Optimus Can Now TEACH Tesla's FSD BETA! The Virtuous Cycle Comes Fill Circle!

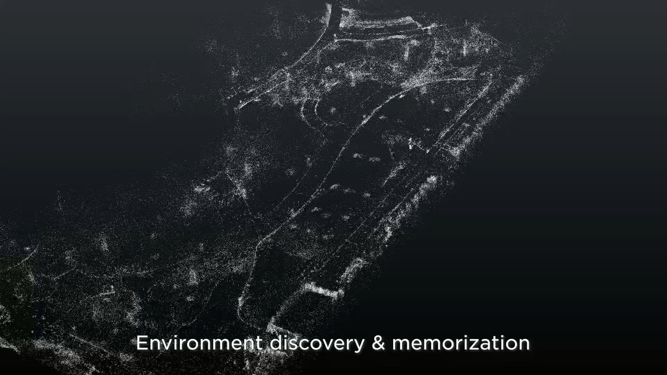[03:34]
but one or more Optimi has walked through this space and has tracked all of these points and semantically segmented out the sidewalks and the grass and the objects and the buildings and that kind of stuff and has created a map of this. And essentially that's a memorization. It has figured out the space on its own.